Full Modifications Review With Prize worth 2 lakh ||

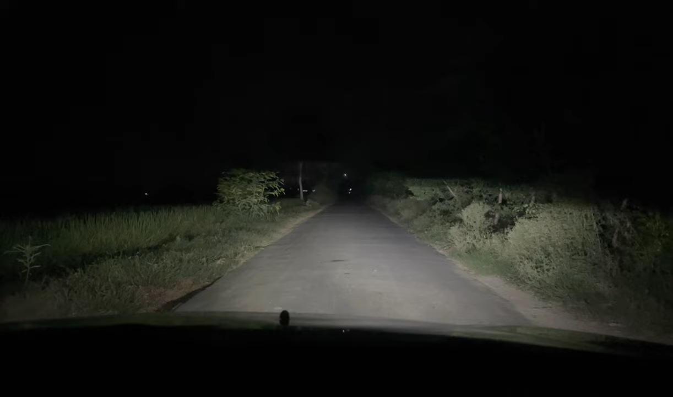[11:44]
ਆਹ ਹੈਗਾ ਲੋ ਬੀਮ, ਆਹ ਹੈਗਾ ਹਾਈ ਬੀਮ, ਚੈੱਕ ਕਰੋ। ਇਹ ਸਿਰਫ 100 ਵਾਟ ਦੀ ਟਿਊਬ ਆ, 120 ਵਾਟ ਦੀ ਹੋਰ ਵੀ ਤੇਜ਼ ਆ।